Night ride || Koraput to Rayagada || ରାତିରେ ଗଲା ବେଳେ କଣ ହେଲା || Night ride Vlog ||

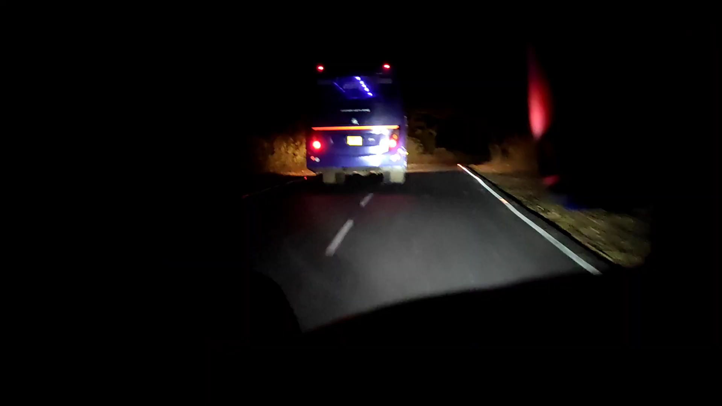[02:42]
कोरापुट सहर रु कौटी जा गाड़ी केमी आम जाना
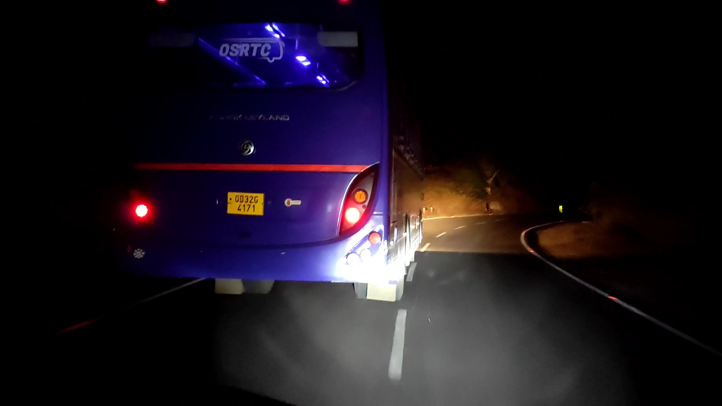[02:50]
चलत पिछा कर लगुच आम ओवरटेक करवाक पड़ो कि कौन दी
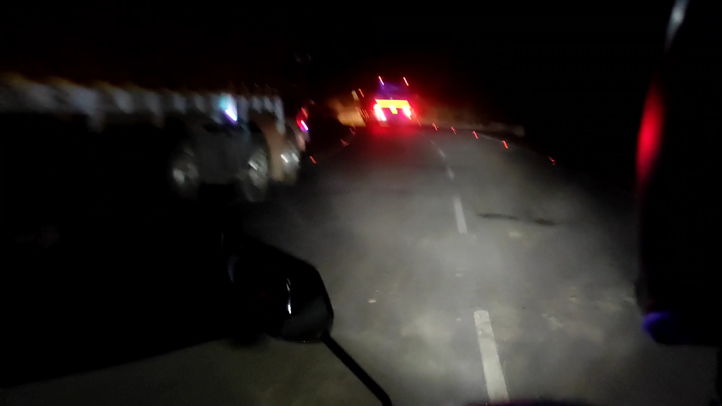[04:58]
टोटाली ठीक नुहे रात बहुत ट्रक गुड़ाक आसेतु दुर्घटना दुर्घटनार बहुत संभावना बढ़ी जा